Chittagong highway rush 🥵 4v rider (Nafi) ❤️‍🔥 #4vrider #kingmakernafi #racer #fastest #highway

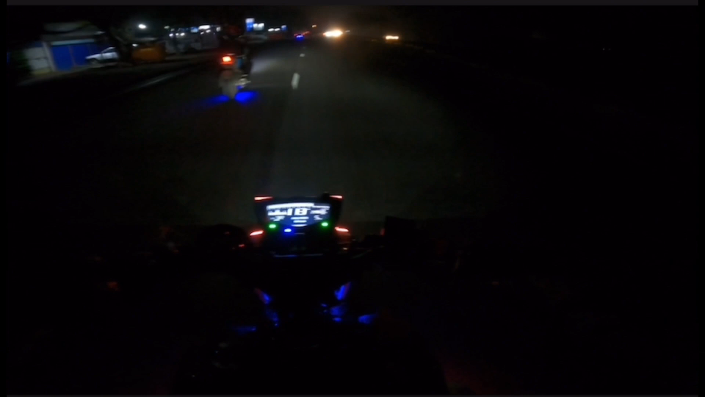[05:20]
আমার মিটারে বস কম দেখায়, তো রাস্তা ভিজা বৃষ্টি পড়ার কারণে তো গ্যাপ মারতে একটু ভয় লাগে, চাকা যদি স্লিপ করে আর কি। যদিও আমার স্লিপ করার চান্সেস কম, কজ আমার সামনে 130-140, সো অনেক কমফোর্ট পাওয়া যায়।